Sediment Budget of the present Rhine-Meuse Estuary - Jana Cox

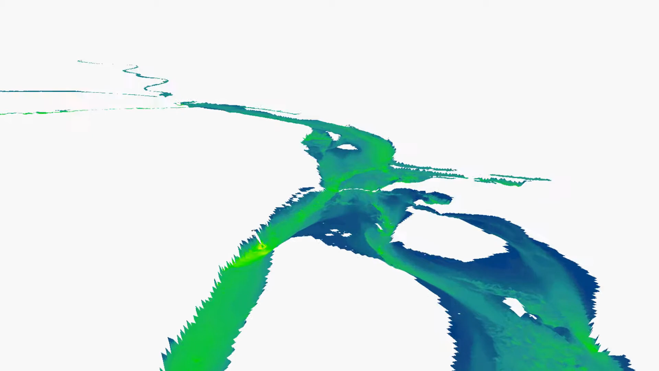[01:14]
In addition, I use modern maps of depth, also known as digital elevation models,